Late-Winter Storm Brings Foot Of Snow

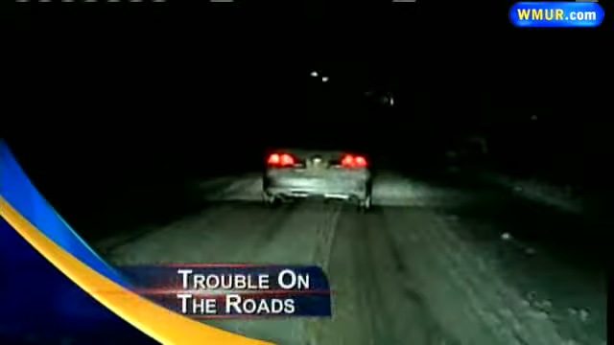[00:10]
It was slow going on 101 West this evening, speeds hovering right around 25 miles per hour as our team hit the road.